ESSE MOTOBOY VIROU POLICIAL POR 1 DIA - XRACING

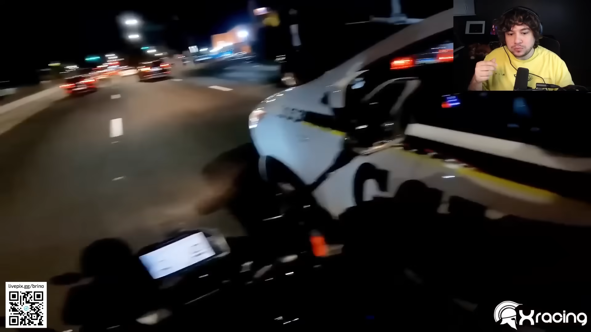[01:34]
Vim igual um louco aqui, velho. O cara grudou no meu braço. Deu sorte. O cara rouba muito aqui, tá ali pra cá, tá ali no meu hospital.
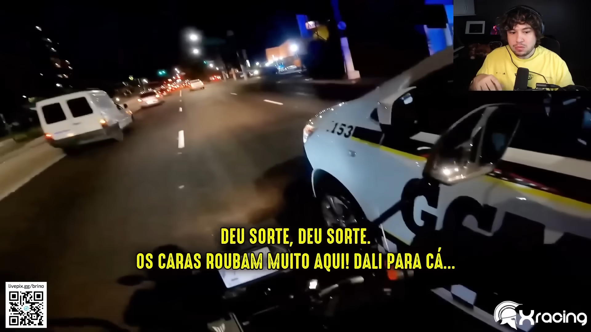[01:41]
Policial, deu sorte, hein? É foda. Eles roubam muito aqui nessa região. Então fica aqui, porra.